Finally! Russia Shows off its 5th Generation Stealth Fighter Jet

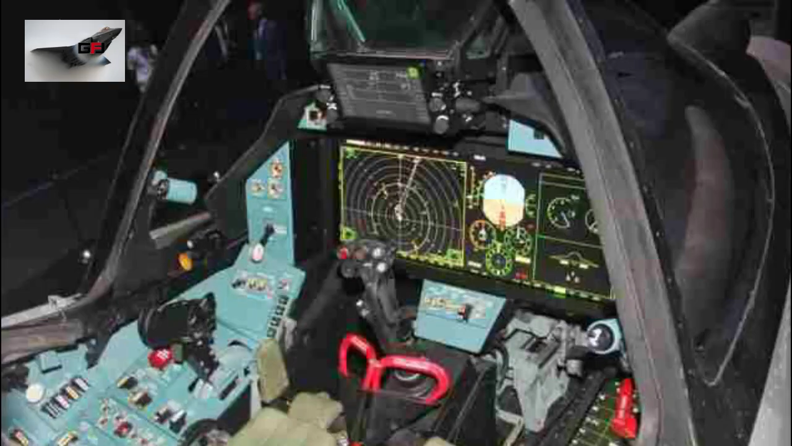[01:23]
identical to the su-57 with a glass cockpit equipped with two main multifunction lcd screens